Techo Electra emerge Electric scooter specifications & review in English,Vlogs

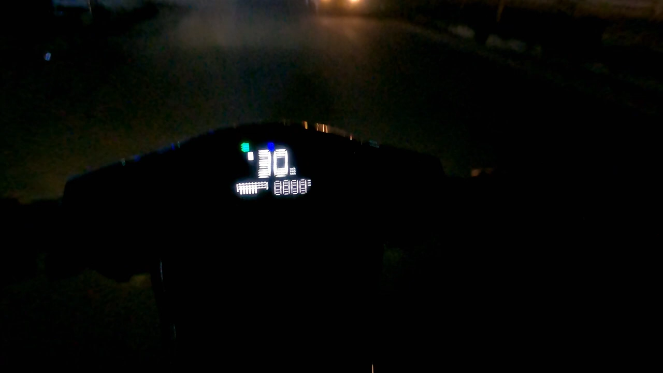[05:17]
Awesome. Mode 1 only this much awesome. Vehicle comes with a sufficient torque so that two
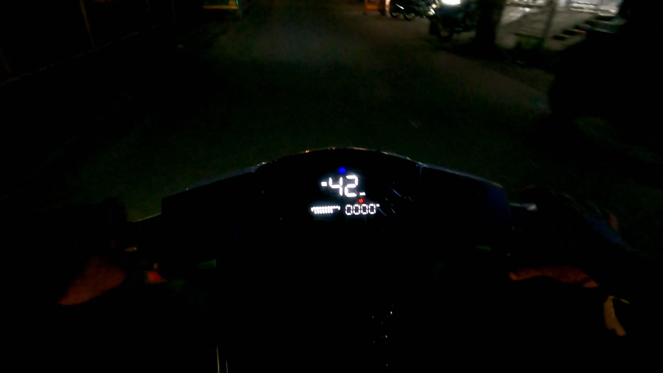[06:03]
Okay. Loading capacity 180 kg two people can go peacefully.
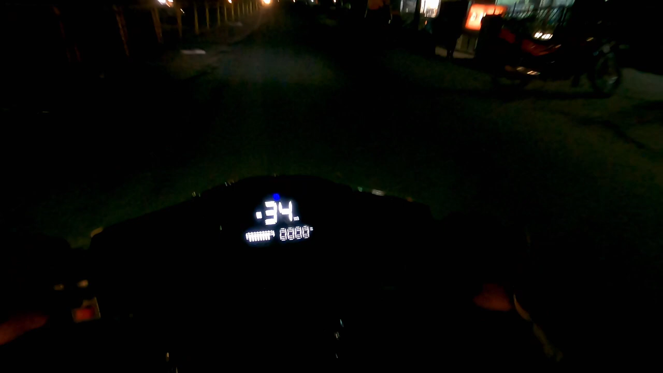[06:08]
Okay lets see mode 3. Anyone above 16 years can drive this vehicle.
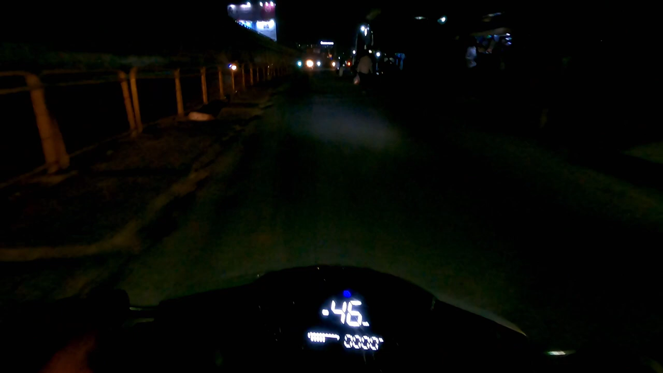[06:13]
I am pretty much happy with this performance. For a metro city like Bangalore this is pretty good.